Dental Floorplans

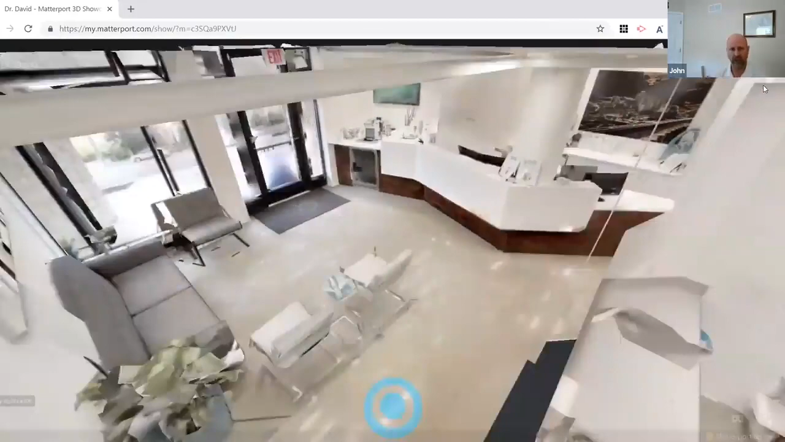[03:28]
You want to have those areas separate from each other, but not overlapping each other.
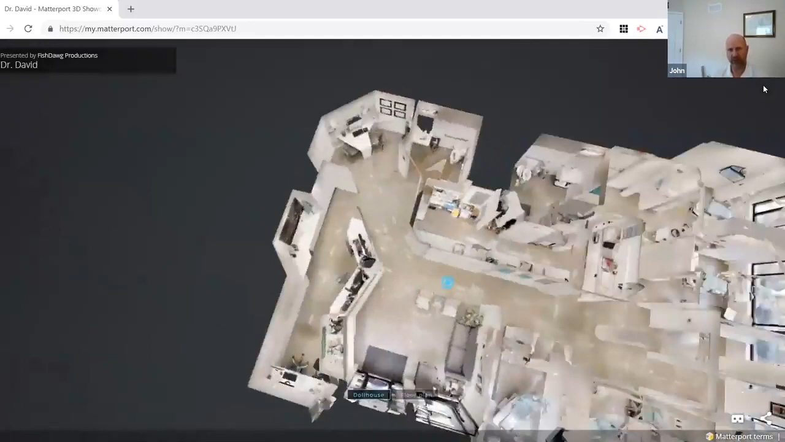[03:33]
So when it's in a smaller space, that can be a little bit of a challenge. So we just came up with some unique ways of connecting some rooms together with each other and allow areas of a clinical zone to come into the administrative area, but actually you don't even see them in that area. So if I'm looking at the clinical zone entering into the administrative area, would that be kind of in this area right here? That's the entrance into the clinical zone.
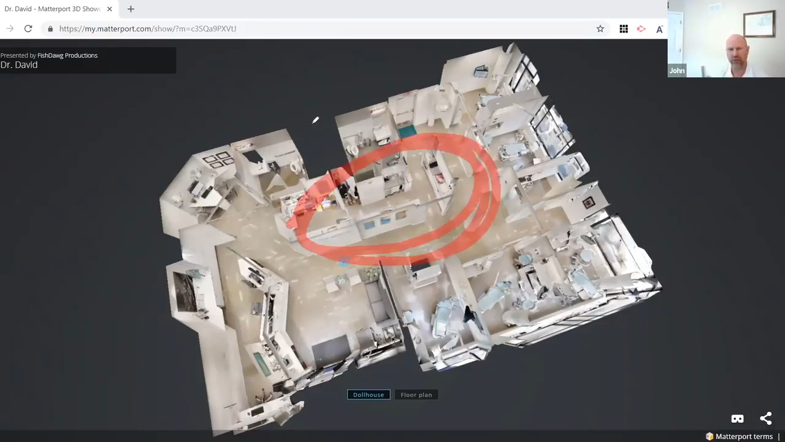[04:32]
lounge all in that area that is all separate from the administrative and the public areas, but it's actually designed in that area, but it's separated because of the, uh, strategic, strategic location of the door locations. Helped out tremendously of getting the efficiency of the team towards that side of the building. I love it. It's so good.